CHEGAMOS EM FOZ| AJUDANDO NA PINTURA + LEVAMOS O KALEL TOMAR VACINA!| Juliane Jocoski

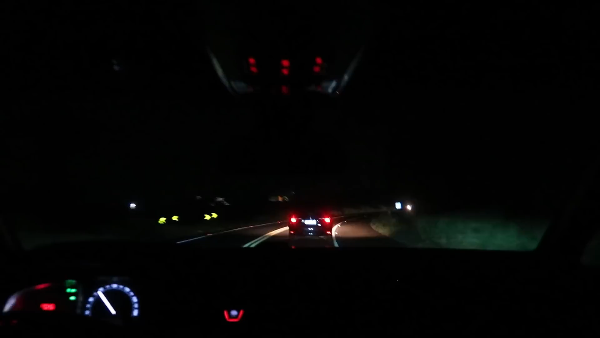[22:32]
Na BR. E tem um carro aqui na nossa frente, gente, que eu não sei o que acontece. Acho que tá bêbado. Vai e vem, vai e vem. Já foi pro acostamento, já voltou. Quase caiu no mato. Aí dá até medo de ultrapassar e o carro querer ir pra outra pista contrária, sabe? Olha ali, gente. Vamos ver se vai acontecer. Ó, freando. Do nada, freia. Nem precisava frear aqui, tá vendo? Não tem nada, ó. Ó, freando de novo.